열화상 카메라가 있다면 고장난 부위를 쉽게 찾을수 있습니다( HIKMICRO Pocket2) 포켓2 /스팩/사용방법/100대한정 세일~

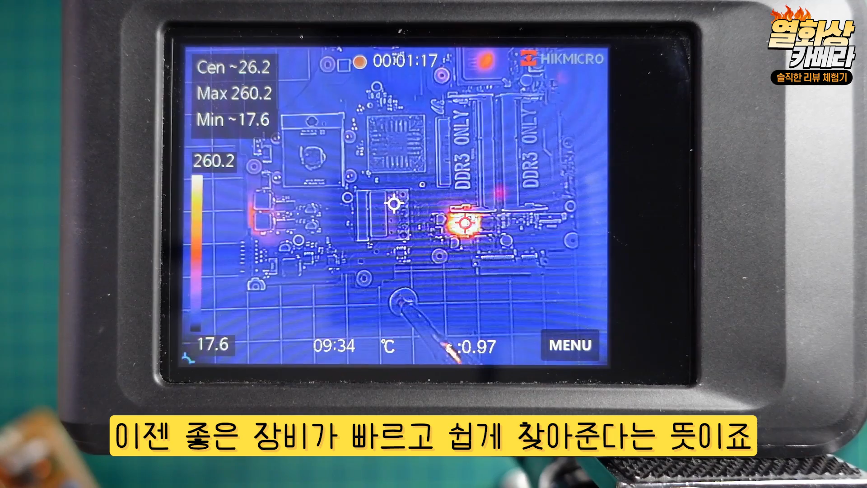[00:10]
전자, 전기, 배관파이프, 기계설비는 사용을 하다보면 고장이 나게 되어 있는데 부품 불량, 쇼트, 단선,
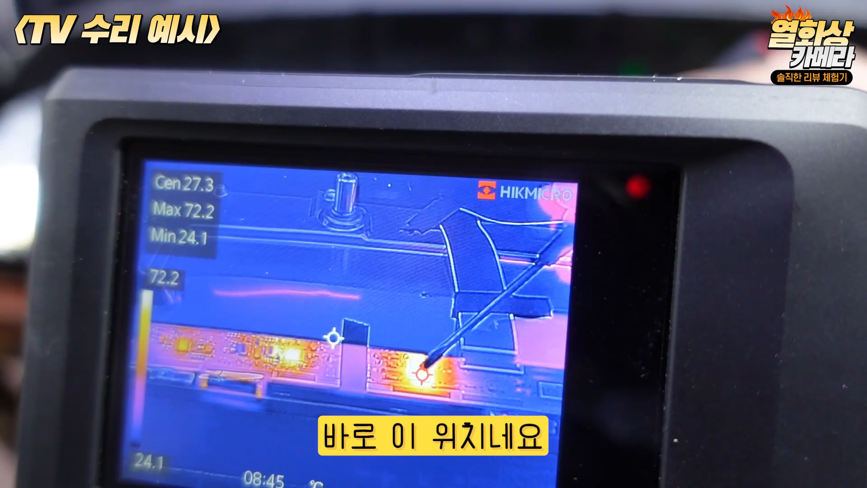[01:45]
바로 이 위치네요. 여기 BGA 타입의 패널 구동 드라이브 IC에서
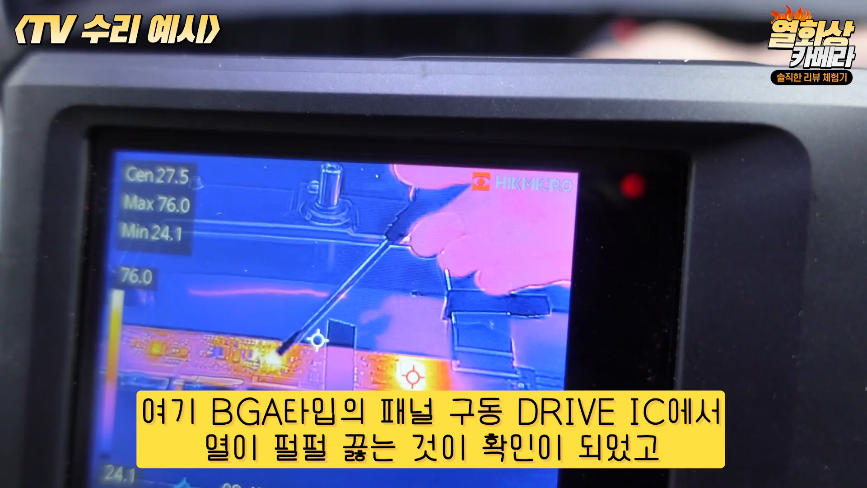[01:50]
열이 펄펄 끓는 것이 확인이 되었고 안타깝게도 이건 패널 분량으로 수리가 불가능하니 좀 아쉽습니다.
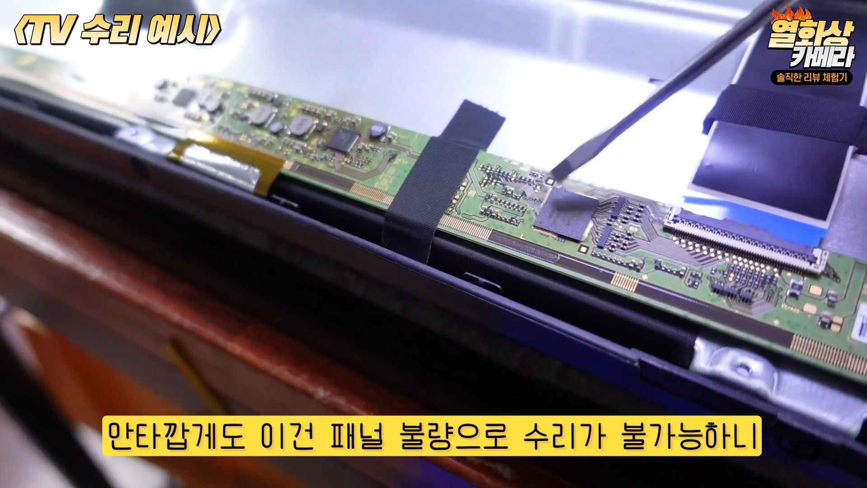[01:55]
이건 노트북 메인보드인데요. 현재 전원을 넣어도 전혀 반응이 없이 입구된 노트북으로 부품 중 어딘가에 쇼트가 발생한 것이 아닌가 의심이 드는데요. 이건 역시 분량 부품을 찾는 방법은 여러가지가
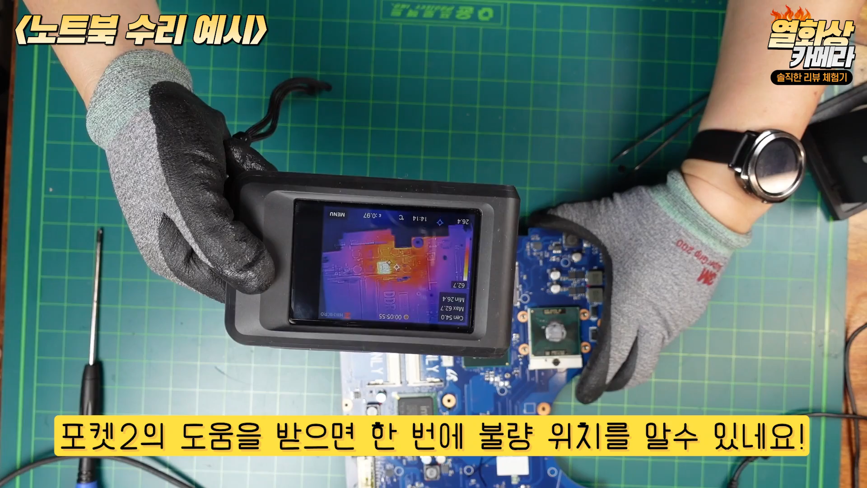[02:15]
있겠지만 포켓2의 도움을 받으면 한 번에 분량 위치를 알 수 있네요.
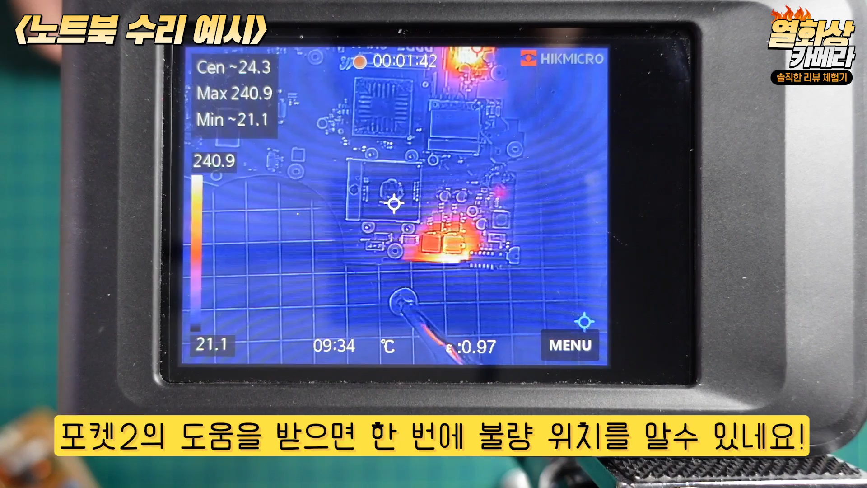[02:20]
솔직히 시간과 에너지를 엄청나게 줄여주니 수리가 정말 편해진 것은 확실합니다.
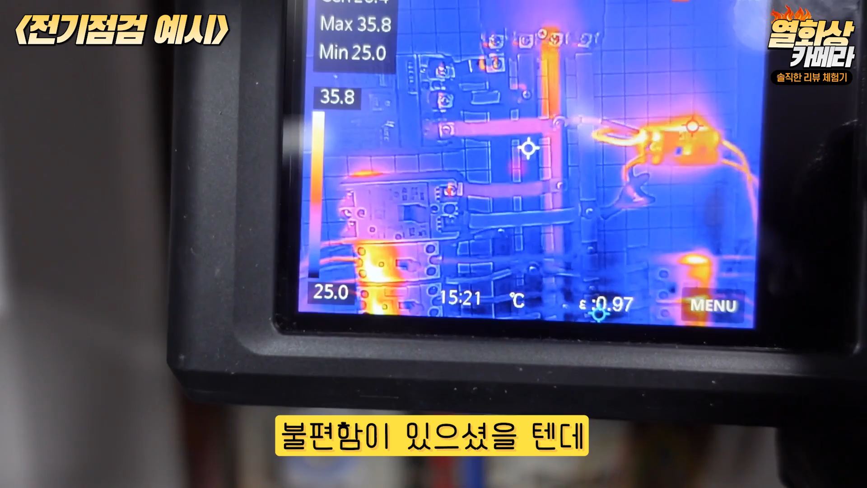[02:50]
On screen: max 35.8°C, scale bottom 25.0°C
불편함이 있으셨을텐데 포켓2 열화상 카메라의 도움을 받게 되면
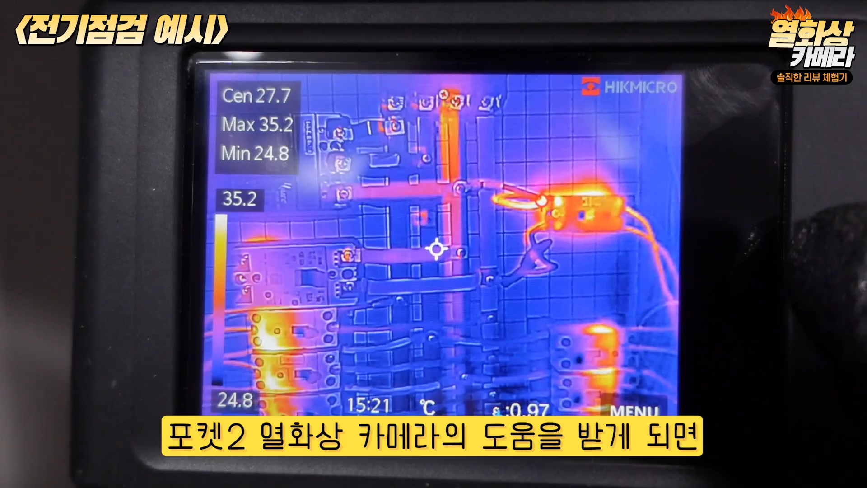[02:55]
On screen: spot 27.7°C, max 35.2°C, min 24.8°C, scale top 35.2°C, scale bottom 24.8°C
이렇게 한 번에 눈으로 확인할 수 있으니 점검시 작업 효율은 말할 것도 없이 높아지네요.
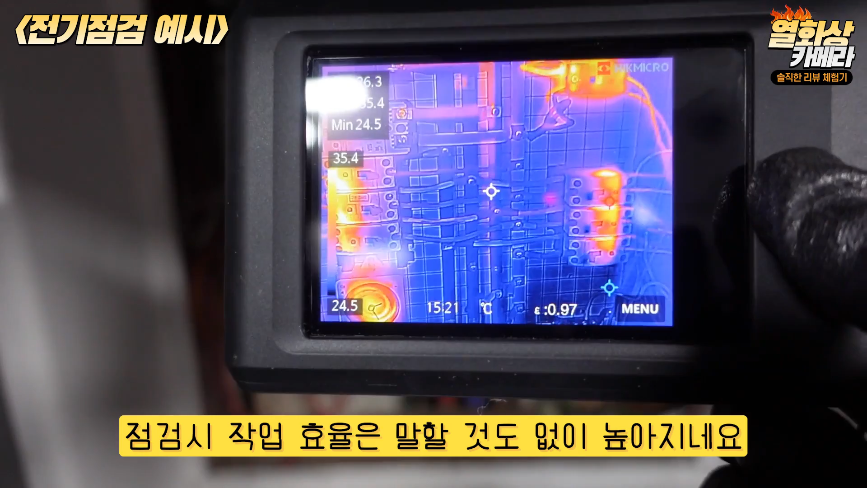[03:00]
On screen: min 24.5°C
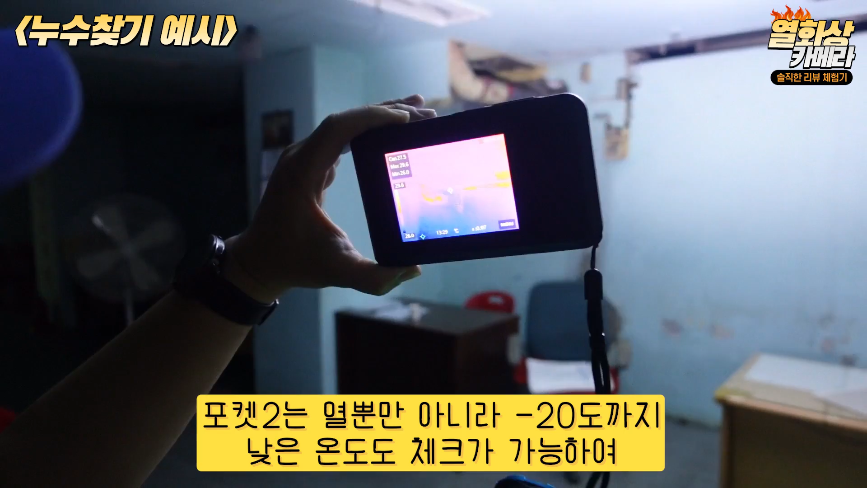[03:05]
포켓2는 열뿐만 아니라 마이너스 20도까지 낮은 온도도 체크가 가능하여 만약
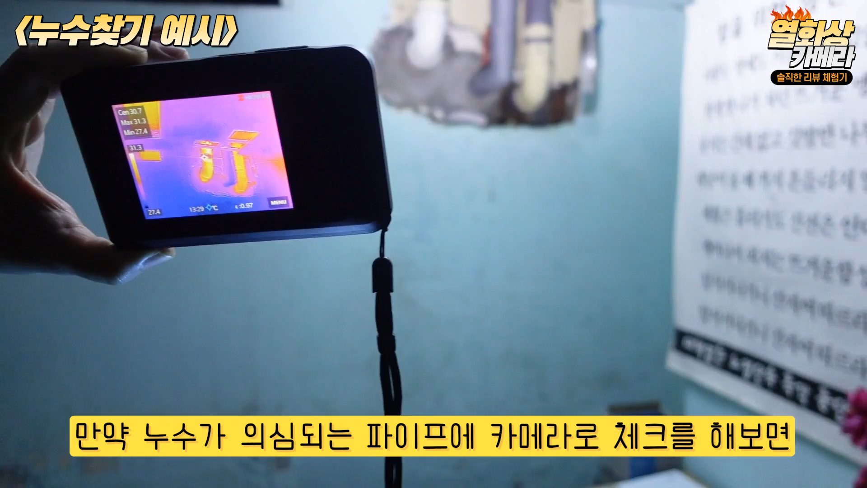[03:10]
누수가 의심되는 파이프에 이 카메라로 체크를 해보면 물이 흘러넘치거나
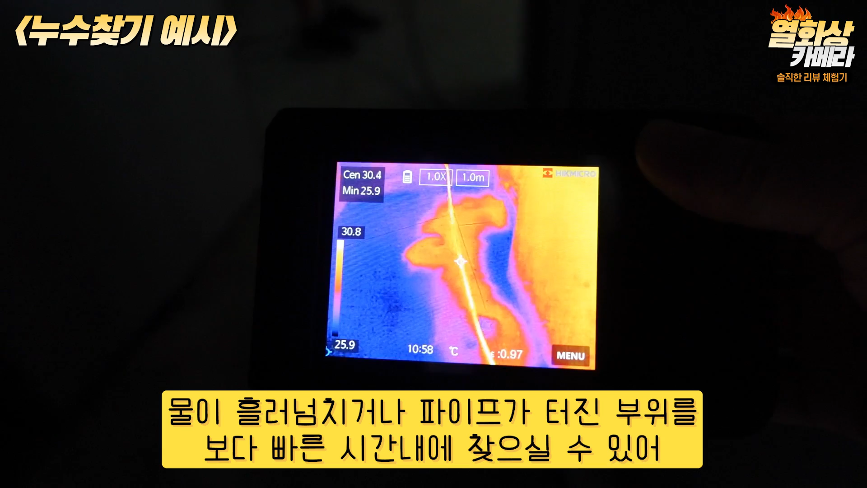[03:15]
On screen: spot 30.4°C, min 25.9°C, scale top 30.8°C, scale bottom 25.9°C
파이프가 터진 부위를 보다 빠른 시간 내에 찾아줄 수 있어 정말 두루두루 쓸모가 많다라고 하겠습니다.
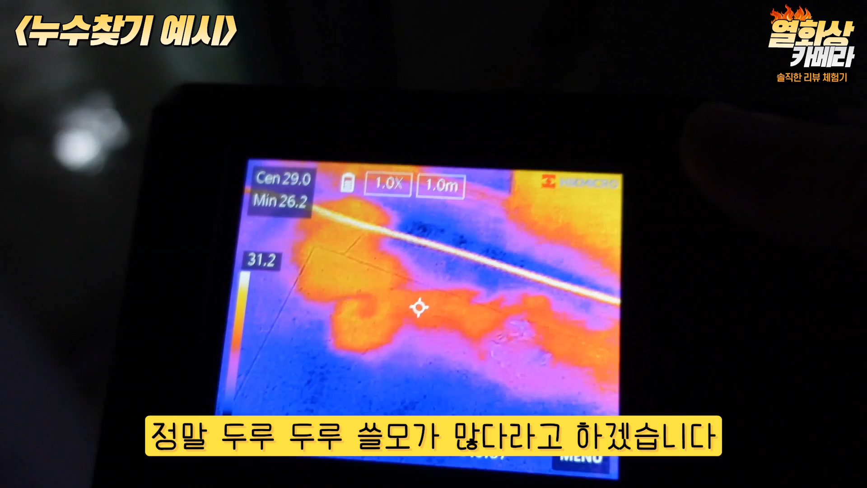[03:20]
지금부터 포켓2 열화상 카메라의 스펙을 말씀드리겠습니다. 열화상 해상도는 256-192